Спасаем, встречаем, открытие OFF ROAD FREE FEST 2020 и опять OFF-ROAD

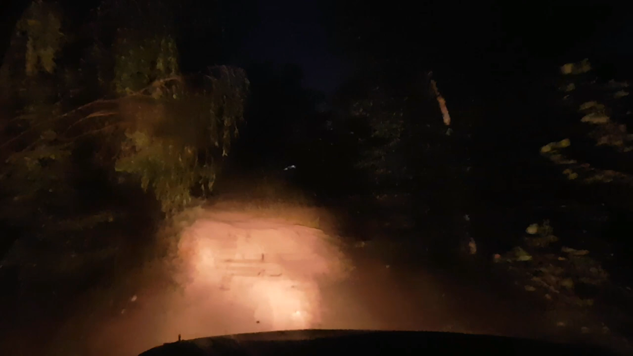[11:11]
Так А мы тут проедем Ну в смысле Витя Запорта точно пройдет Налево Чтобы объехать Да Чтобы песок Объехать Да Вот так Валера Валера
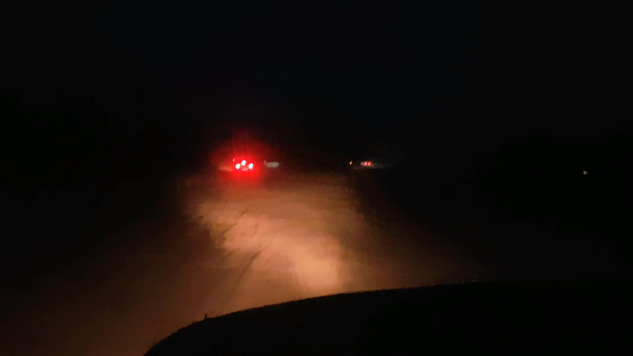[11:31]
Валера Это У тебя за машиной Да нет Там сидят Наверное Или нет Сидят Нет Не еду Не сидят Я же нет Правее дорога Есть Правее Да нам же Вольф Чтобы проехал Сзади Он же не прицеплен А это Валера Разгружается Блин А тут Песок Жесткий Может Давай Может Тут Витя Проскочит Ходом